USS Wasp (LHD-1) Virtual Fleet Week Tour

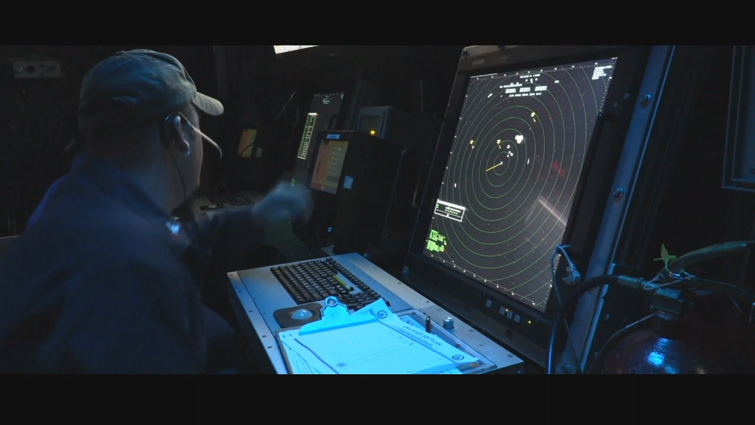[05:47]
From at sea, the Amphibious Air Traffic Control Center, the controllers use a variety of radar displays to monitor and communicate with the ship's aircraft.